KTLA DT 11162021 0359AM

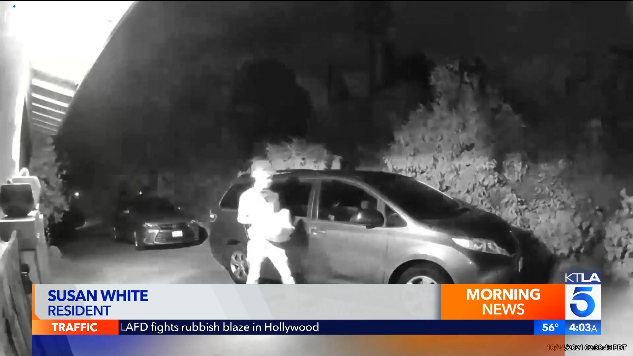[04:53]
and every time my ring would go off, I would, like, check my ring to see who it was.